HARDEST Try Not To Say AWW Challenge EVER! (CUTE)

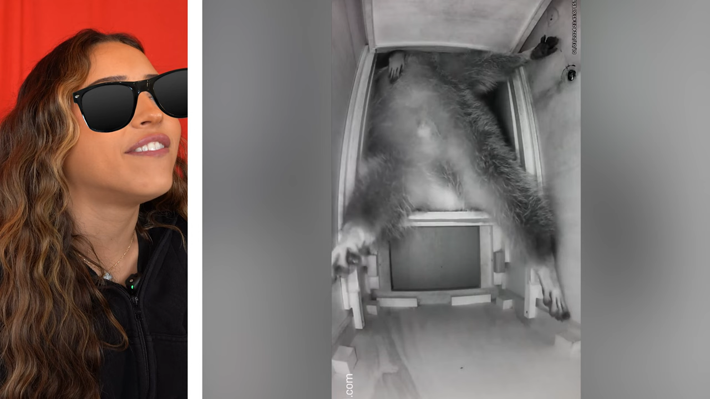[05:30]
He's literally vibing out, sleeping. Literally, that raccoon is passed out.
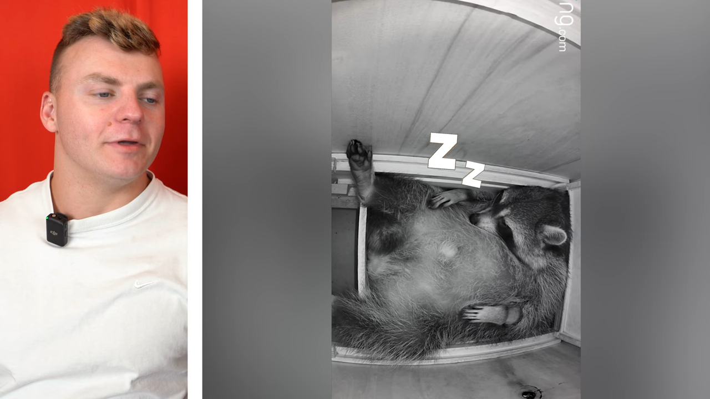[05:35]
Wait, this low-key makes me not as mad that a raccoon is pooping by our pool.
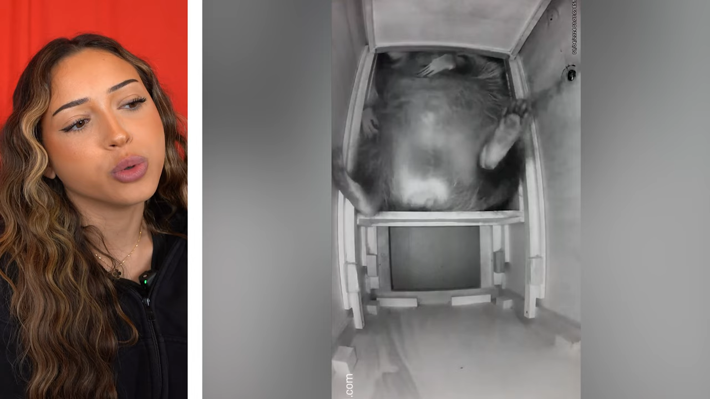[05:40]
So adorable. Like, how could you be mad at this thing? It's so adorable. He's like a stuffed animal in real life. I just want to snuggle with it. Is he snoring?
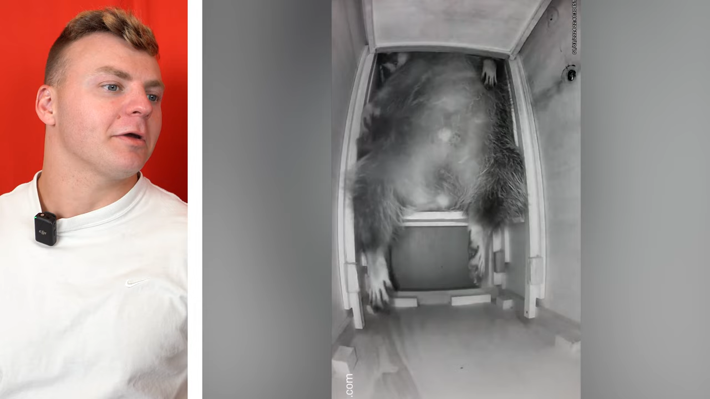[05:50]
He's about to fall out. Wait, is it weird to think a raccoon is really cute?